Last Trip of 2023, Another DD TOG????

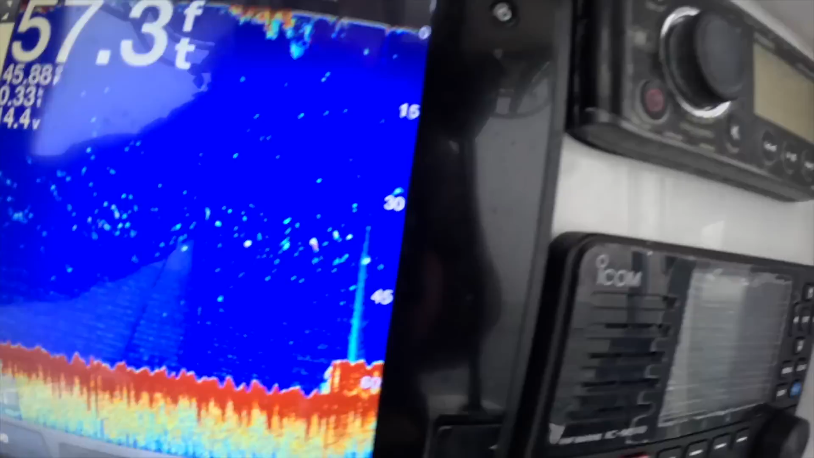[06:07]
turn the old girl on guys you can see there's a wreck coming up there i don't i don't know what this i don't know what this piece is to be honest with you i don't have my navionics with me